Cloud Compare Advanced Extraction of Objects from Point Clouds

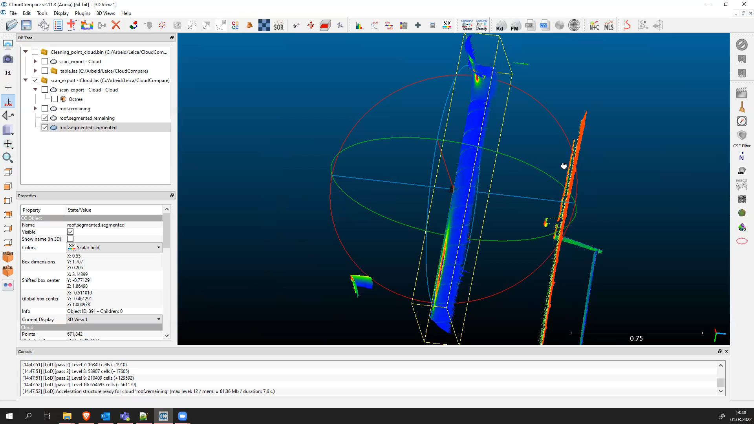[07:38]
below okay perfect we apply this we're going to deselect the previous view and we only have our pipe now
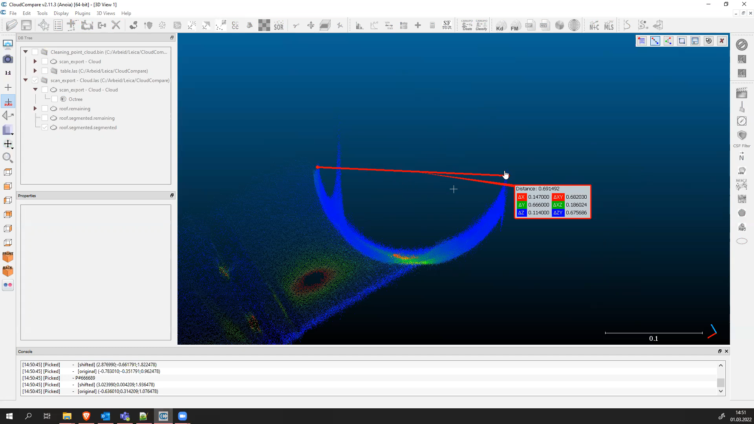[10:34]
the distances very easily with uh with software like that between pipes and check out the damage that has been going on on those plants so this is why this is useful now if you want to calculate the volume of your pine pipe
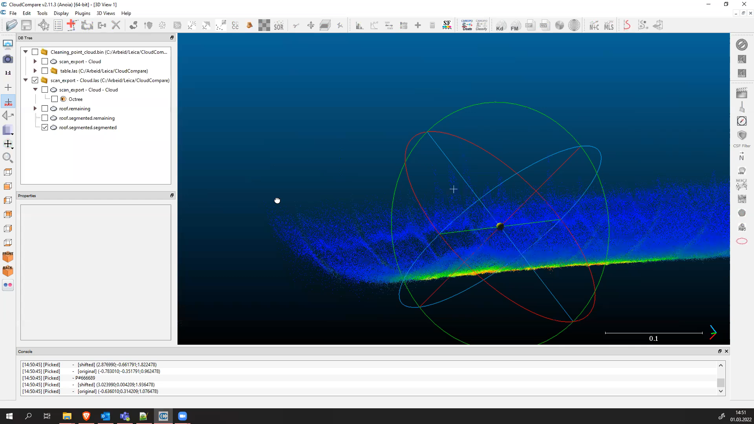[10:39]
what you could do is measure
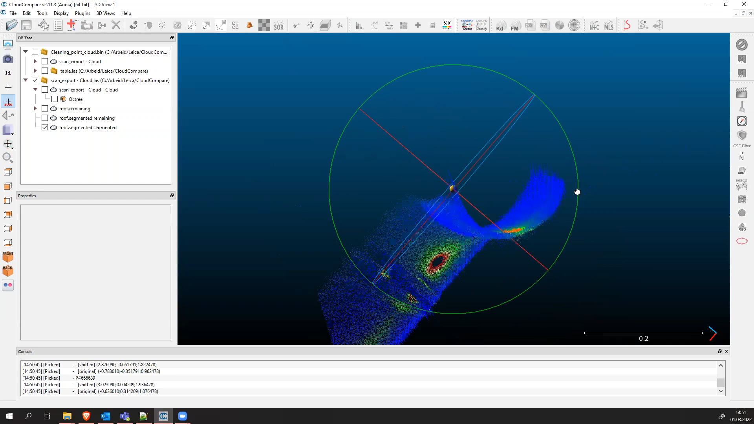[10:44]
measure the radius from the pipe or fit let's say you
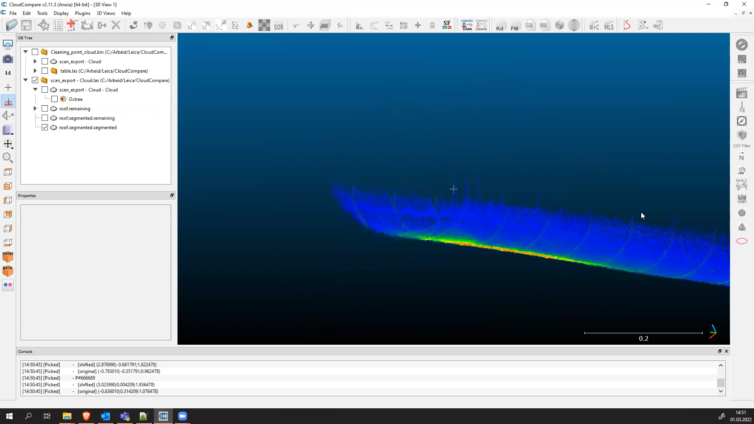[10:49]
fit a cylinder in this part of the pipe
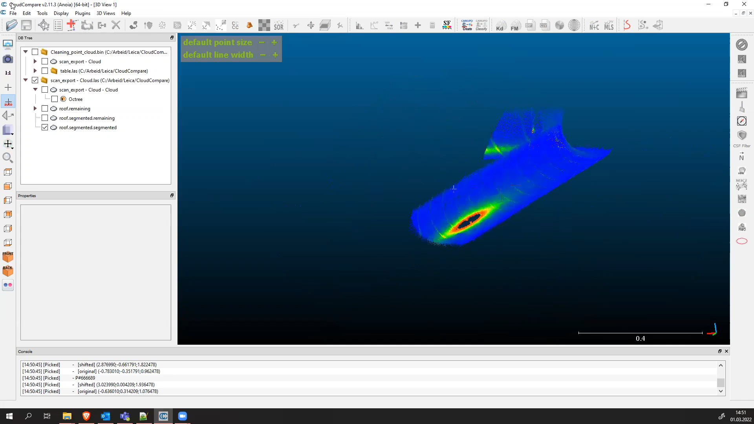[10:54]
with the tools fit fit fit a plane not a plane but uh uh sphere or actually a cylinder and
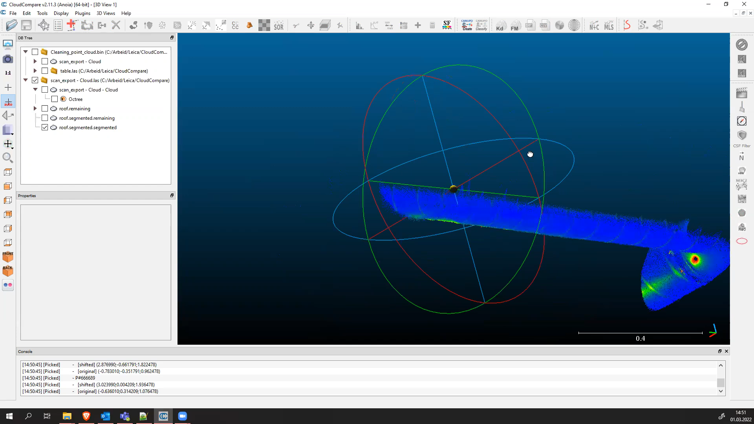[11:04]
then from here you can calculate the volume of your pipe or you can just even
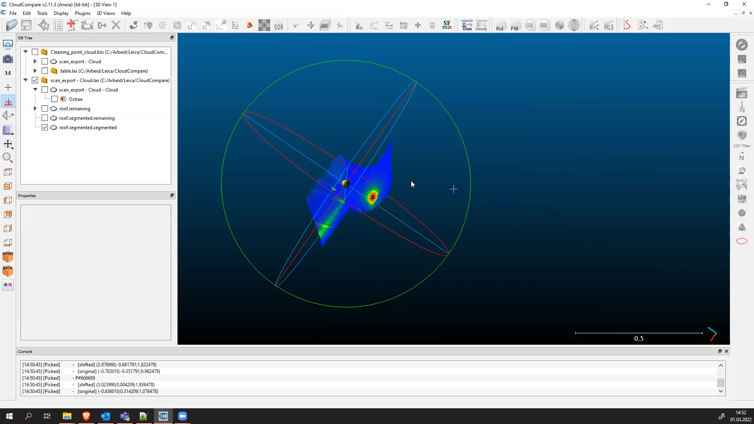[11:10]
measure so that's what 769 centimeter
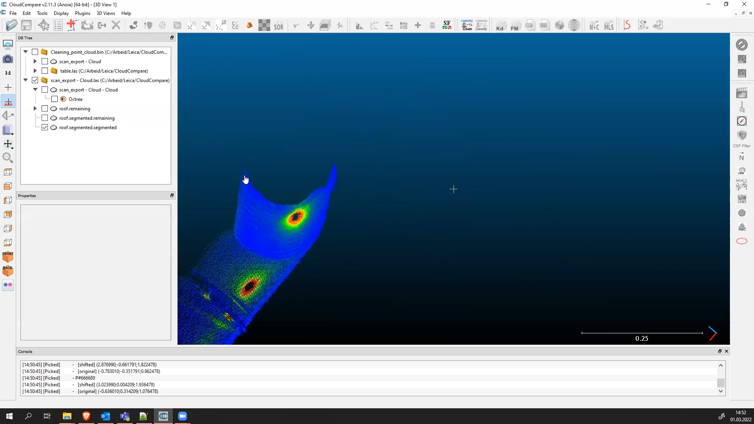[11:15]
centimeters divided by two that's the radius it's around 35 centimeters is the radius and you can use the mathematical formula for volume
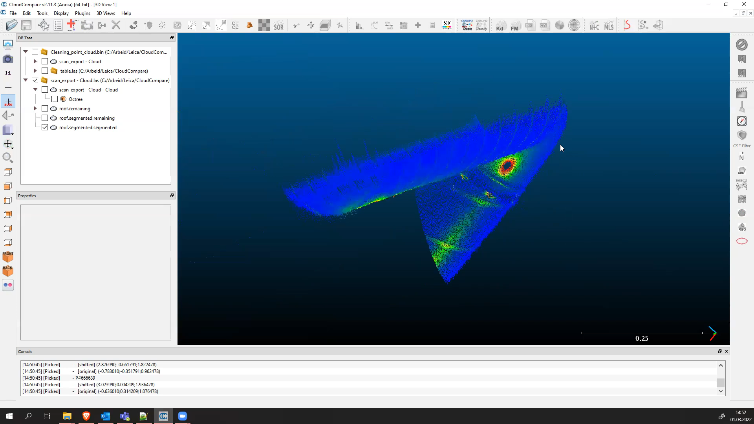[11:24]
calculation which is uh two times p times r right the radius times the length or the height
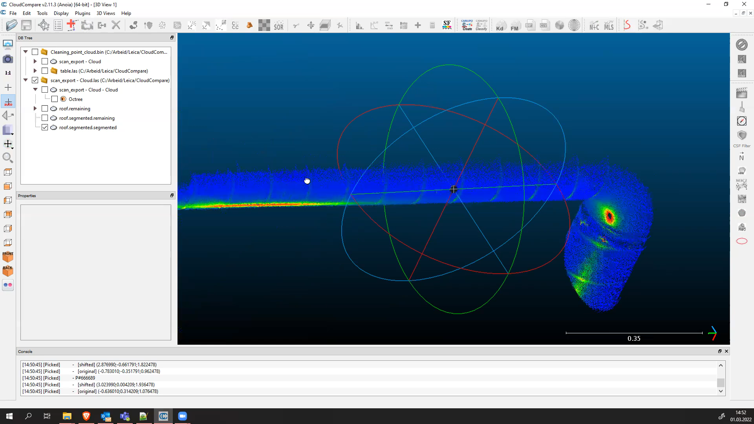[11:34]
of the pipe which was one meter 30 centimeters in our case that
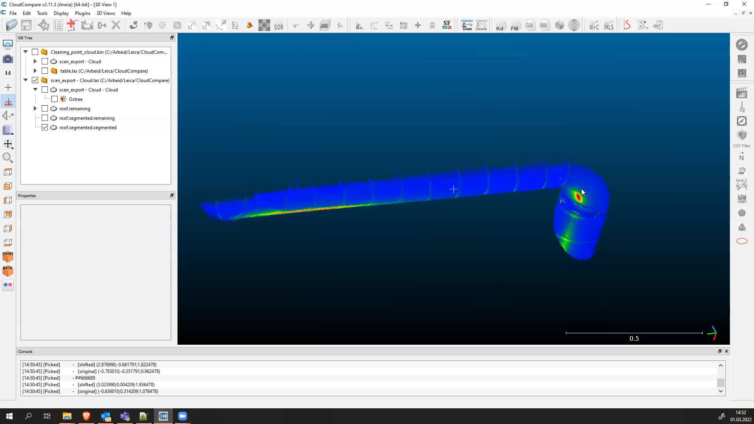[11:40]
we measure that's how you can calculate the volume for example okay this is okay
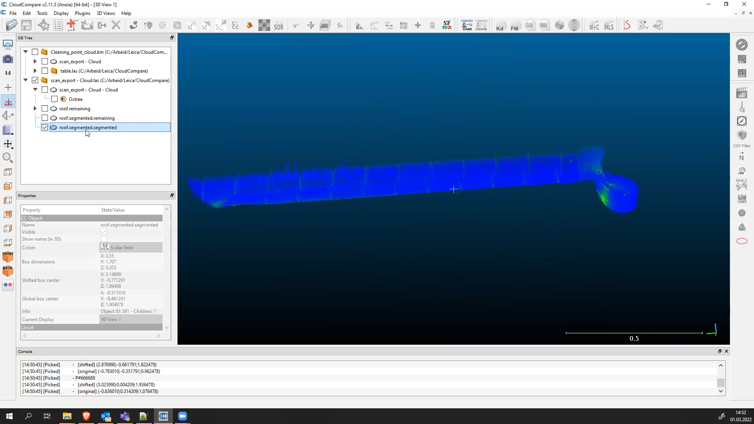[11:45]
and and the last thing to do here is to cut out the pipe which we did measure the length of the pipe
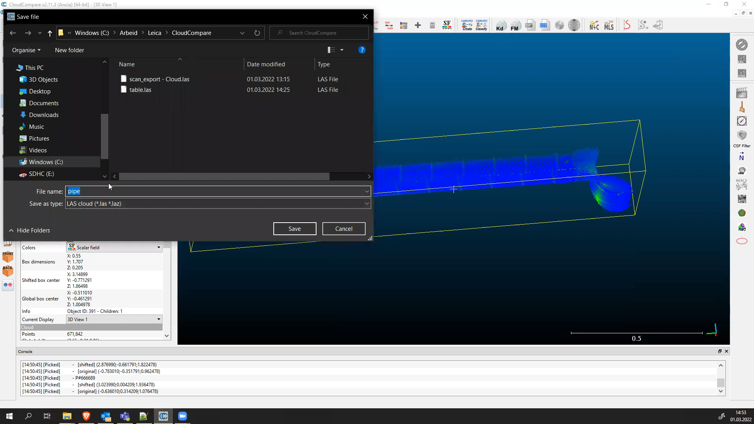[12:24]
pipe and the extension has to be less i'm going to keep the resolution and now we have our pipe all right beautiful now if
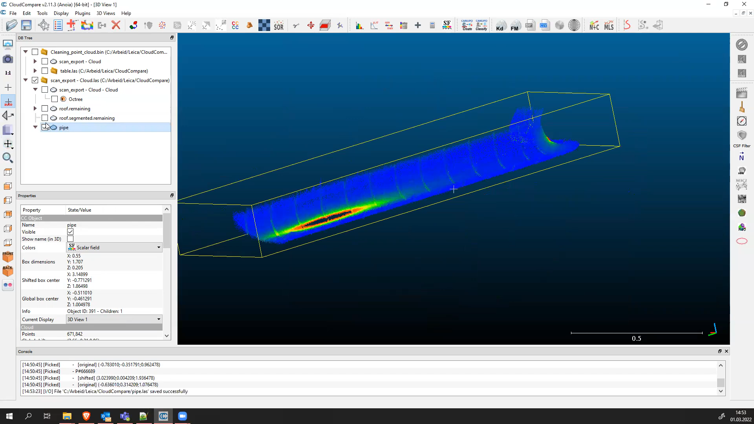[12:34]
i want to go back to my previous previous scan
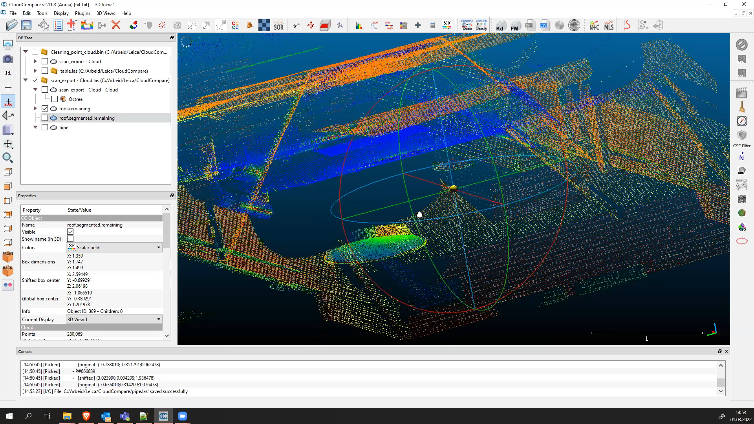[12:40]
where we have the roof we can basically export the whole pipe the bigger pipe also or the two bigger pipes and see if they're damaged or not okay so make sure you have this view from from bird's eye perspective and we are going to use the segment tool okay now we have a bird's eye perspective of our area
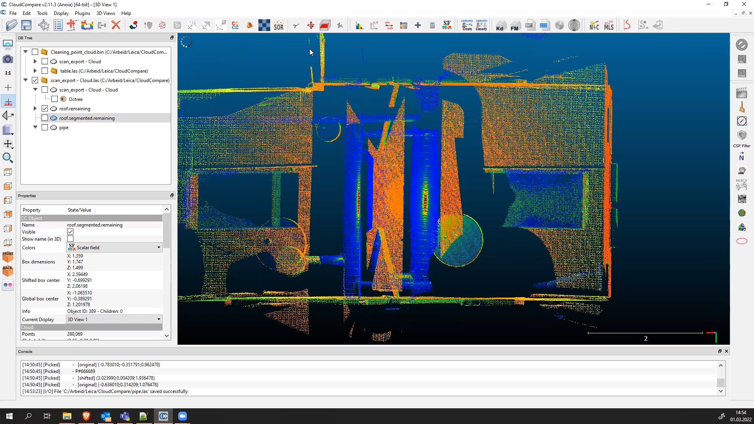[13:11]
the next thing to do we can either use this cross section first no not this one but okay this i have to deselect and i'm only working with this now yes and now i apply the cross section tool on my pipe yes first cross section
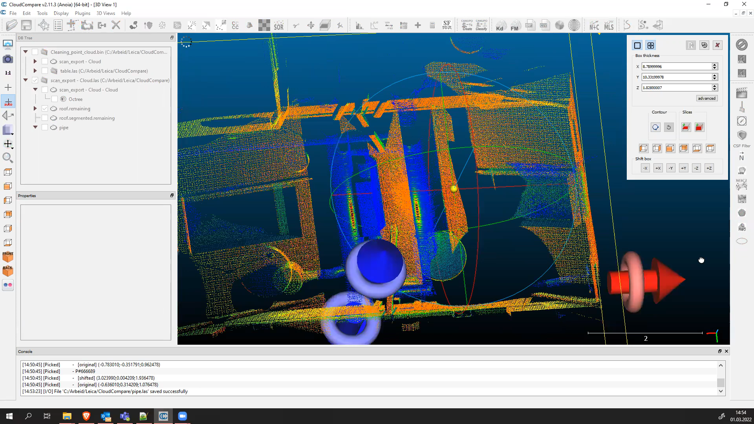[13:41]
now it's easier to it's easier to do it with uh the segment tool because then we lose the view if you do the cross section okay so just click on the roof
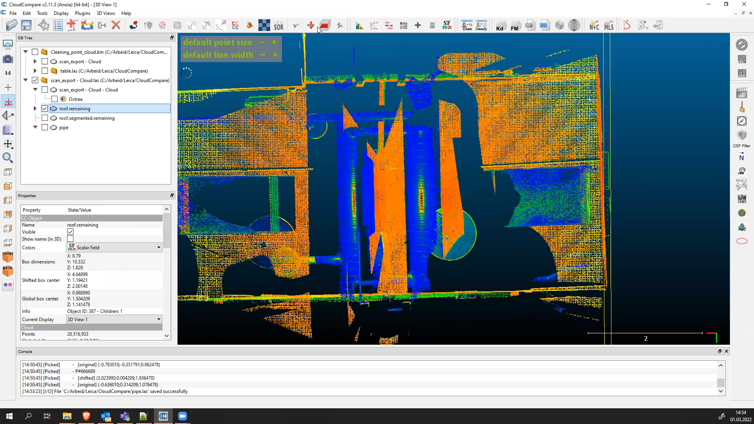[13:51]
use the segment tool segment area and then select the rectangular selection and just draw a rectangle of your area of your interest perfect right click to finish it and select the red bottom segment in this segment out will select all the areas that are outside of the rectangle if you select segment in it will select only
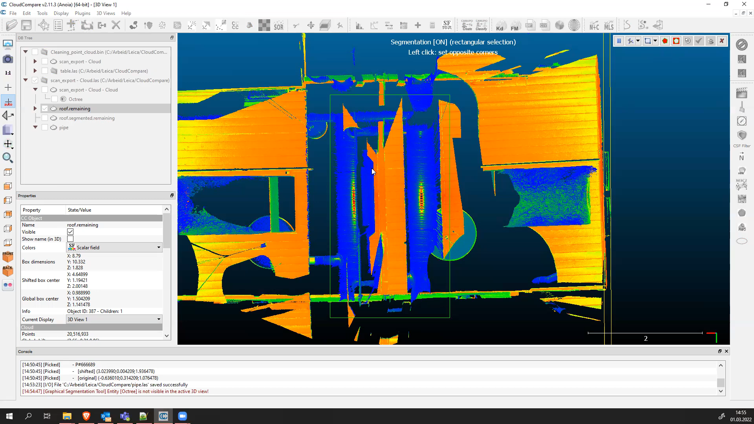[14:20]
the points that are inside the rectangle all right so now we have this area i want to save this i click the green check mark
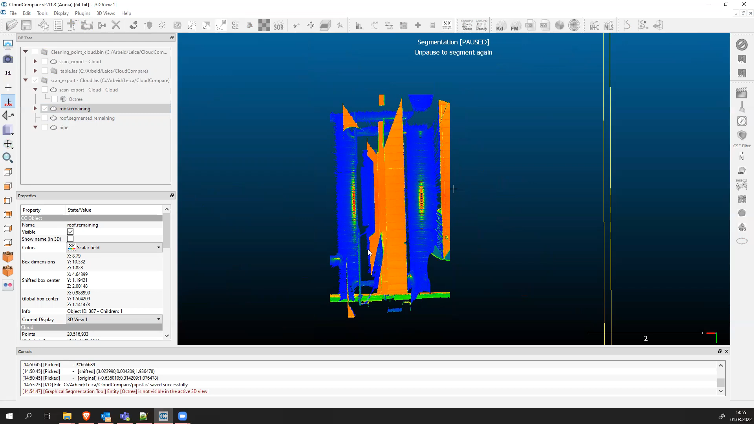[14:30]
and it should appear up there in the database tree
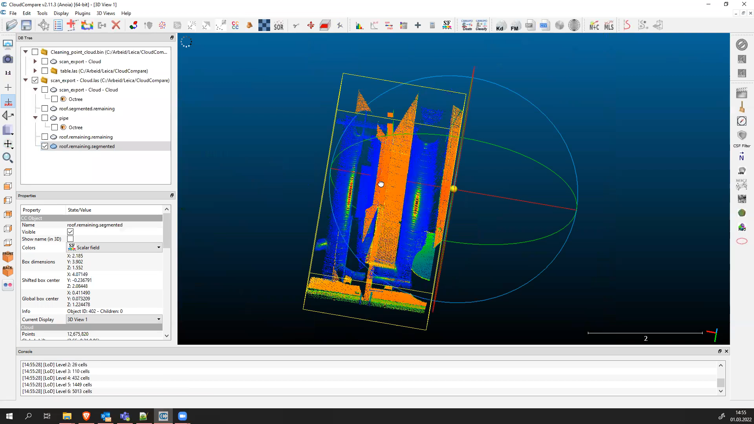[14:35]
all right and now i have some more cleaning to do and i always clean this information with my
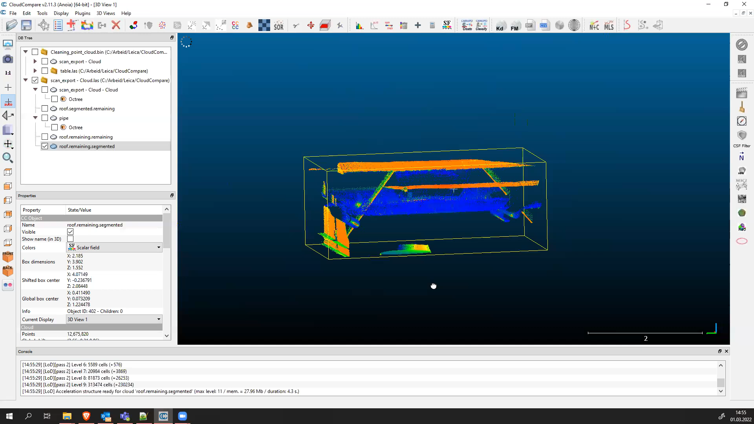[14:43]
selection tool rectangular selection tool so this is a harder example to clean out first you have to clean out all
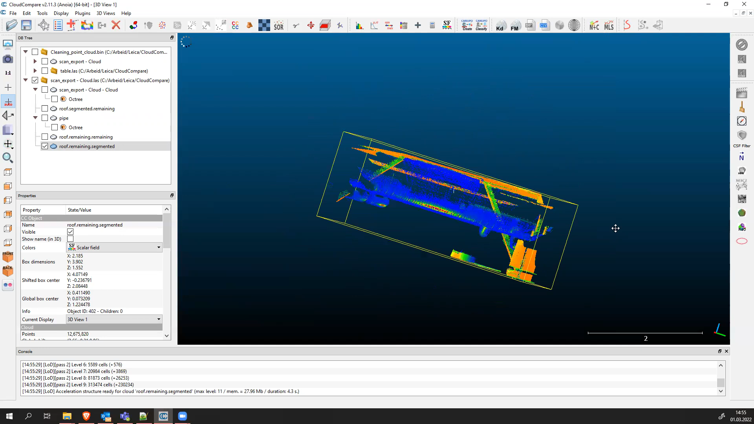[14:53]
the unnecessary points which are not of your interest there which are
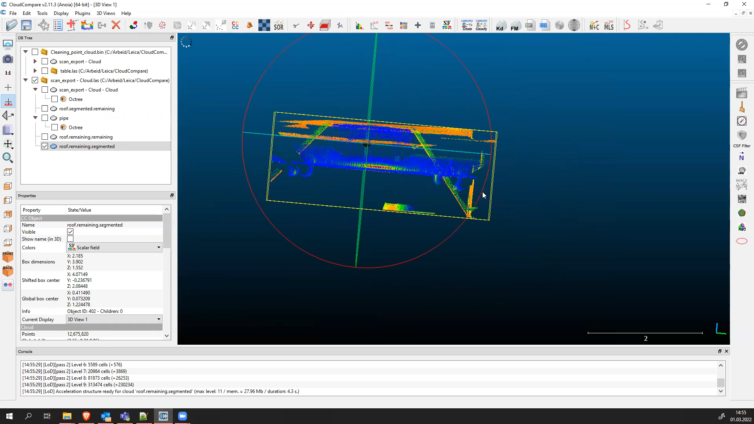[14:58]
these ones and these points how you can clean this up is first use the